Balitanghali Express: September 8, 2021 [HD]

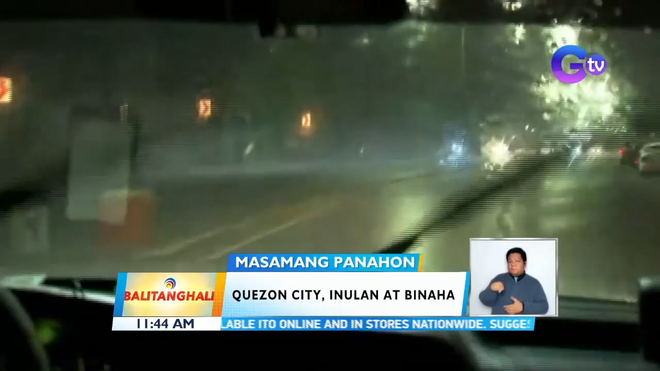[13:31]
Bukod sa madulas, may pagkakataong ding halos mag-zero visibility na. Ang ilang pasahero hirap sa pagsakay sa Pilcoa area.